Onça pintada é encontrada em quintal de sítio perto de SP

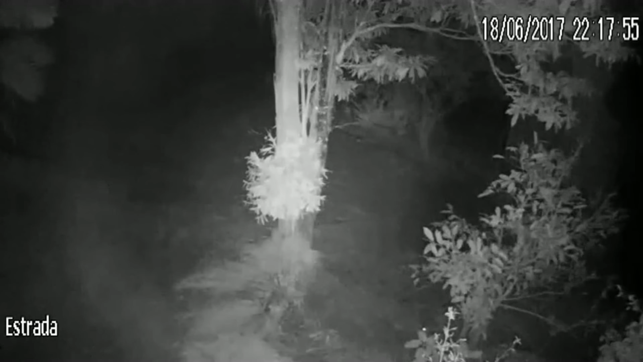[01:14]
De repente, um animal passa bem em frente da casa. Uma visita rara. Uma onça pintada. Animal ameaçado de extinção por causa da caça e da destruição do habitat natural. A onça fica parada por algum tempo, como se estivesse observando algo. Vocês viram ao vivo do aplicativo, lá dentro de casa, ela aqui.